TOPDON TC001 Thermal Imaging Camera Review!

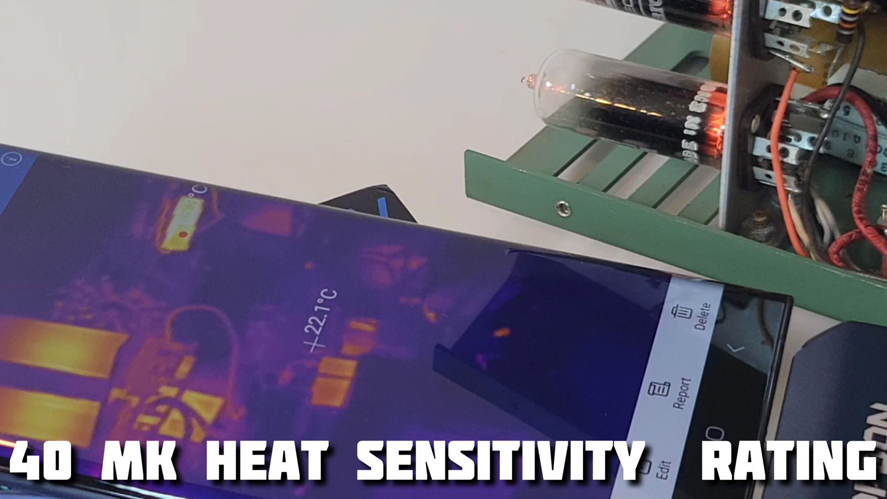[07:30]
On screen: spot 22.1°C
camera what does that mean well thermal sensitivity is the ability of the thermal device to distinguish temperature differences this is measured in millicelvins and
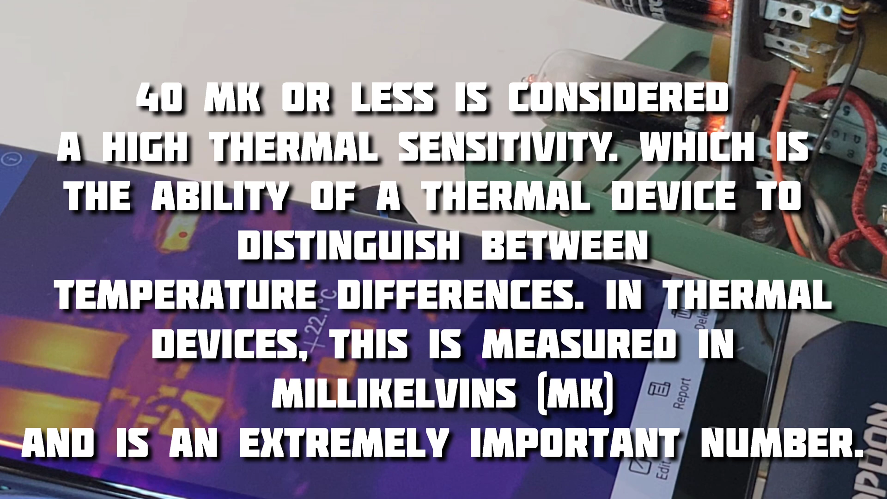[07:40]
this is one important number to look for when you're judging just how good your thermal camera is the lower the number the higher the sensitivity of the unit basically anything
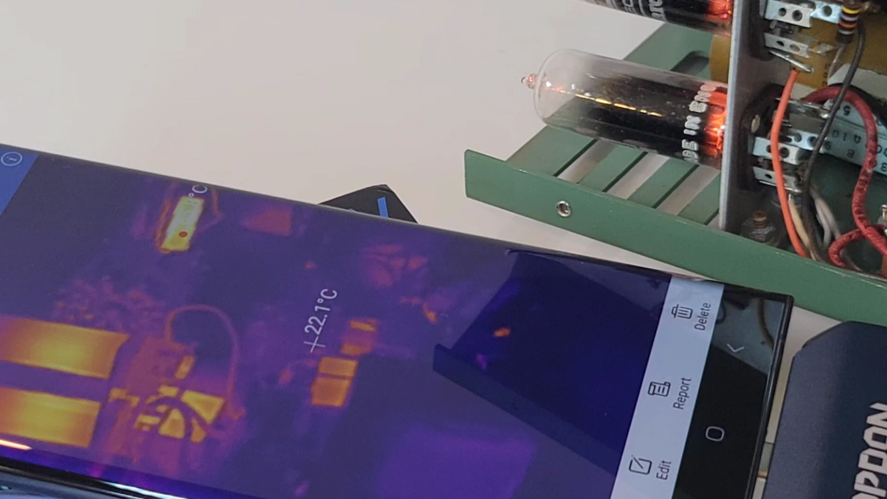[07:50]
On screen: spot 22.1°C
under 40 mk is considered extremely sensitive and that makes a huge difference especially in adverse conditions like fog smoke and dust it has the ability to cut out these conditions more effectively than higher mk sensors so man oh man you are getting a lot of bang for your thermal buck
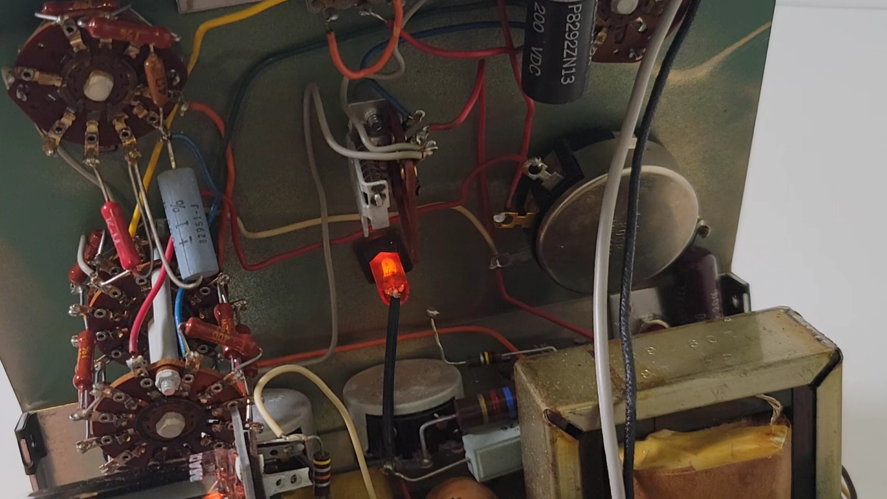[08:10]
here's a really old uh voltage reference source from a heathbuilt uh yeah i was having some issues with this couldn't figure out where uh the problem was until i put it on that thermal sensor and lo and behold this resistor is really
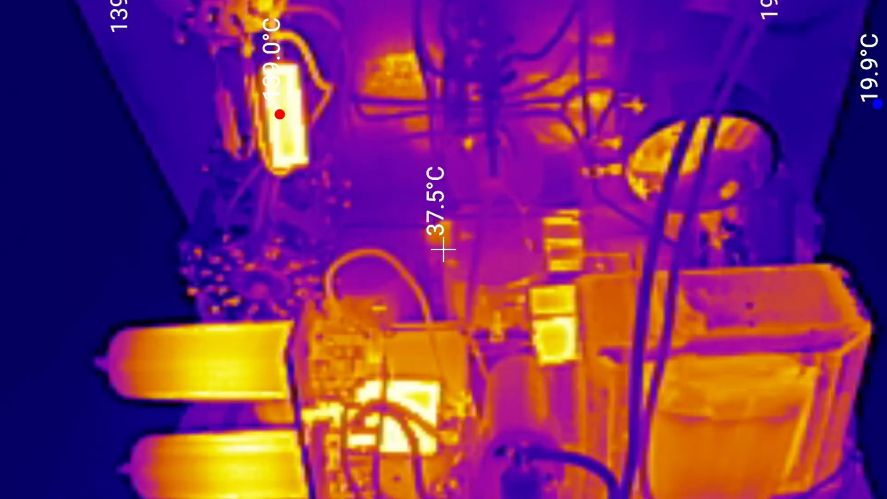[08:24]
On screen: spot 37.5°C
bad super hot and uh yeah once replaced it worked like new um there's the picture man this thing just works amazing so it can save you a lot of time troubleshooting
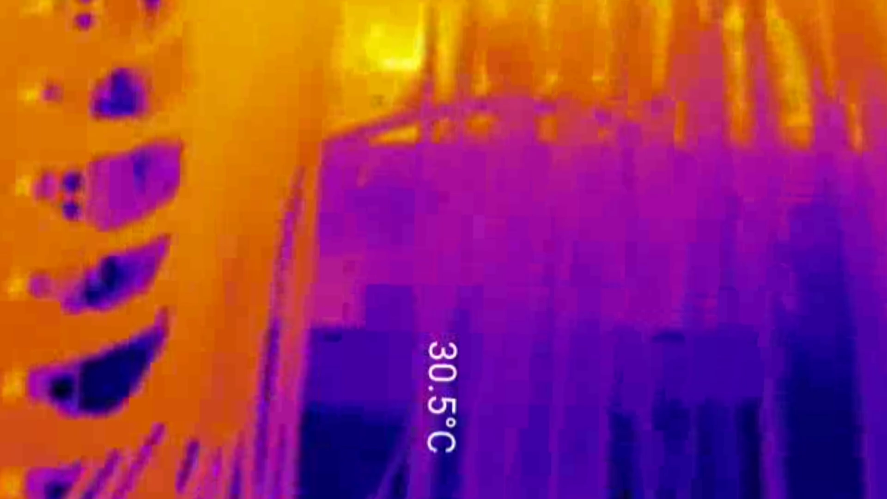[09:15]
On screen: spot 30.5°C
here we can see that heat dissipation wow that is very very hot for a server room um look at that the wider it
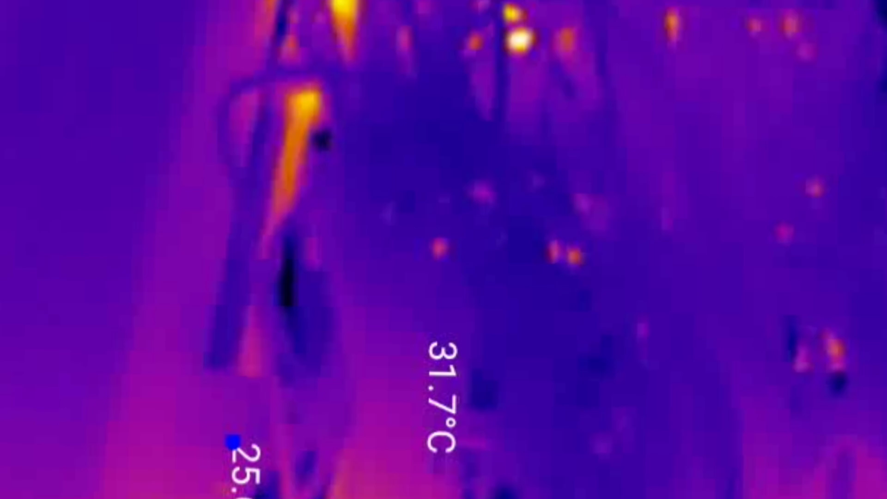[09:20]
gets the hotter it is um yeah because these switchers are so close together and that air circulation just wasn't there
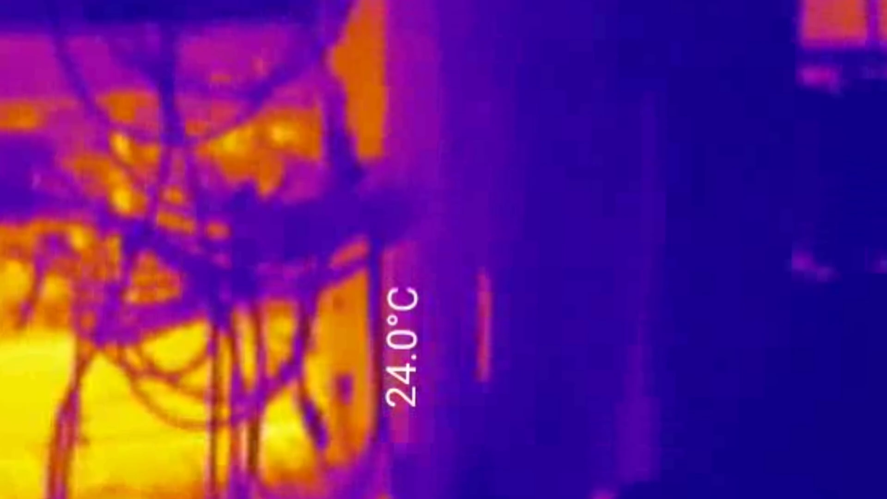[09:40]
On screen: spot 24.0°C
and once again here look at those switches again
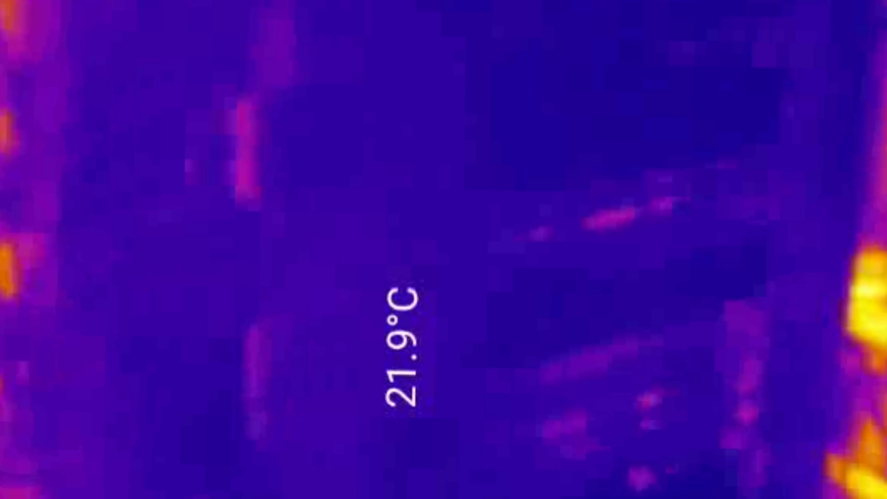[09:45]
On screen: spot 21.9°C
the lighter it is the hotter it is so this tool is really really indispensable when it comes to taking a overall quick
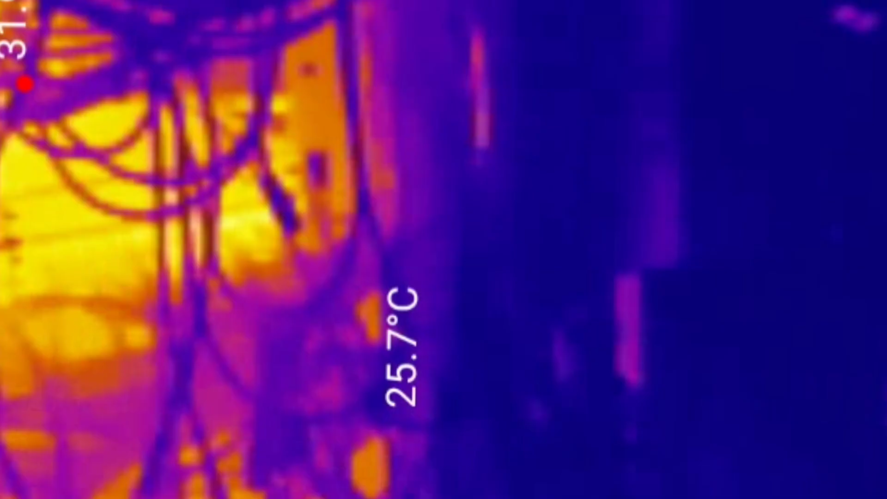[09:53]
look at what could be a very